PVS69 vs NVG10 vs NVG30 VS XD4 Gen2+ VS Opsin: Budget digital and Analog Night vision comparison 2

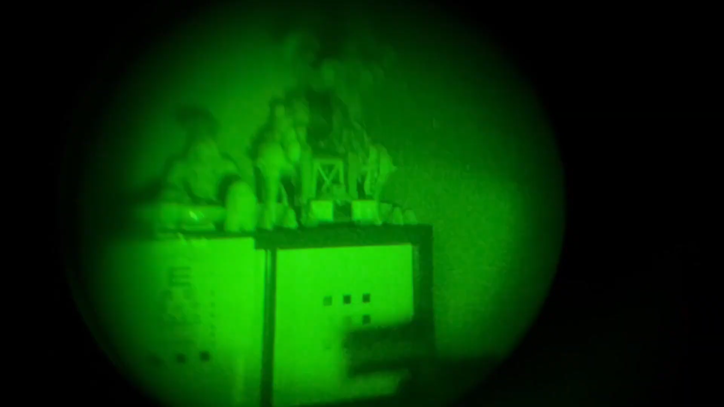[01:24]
They have a built-in IR illuminator and mounts using a proprietary mounting system.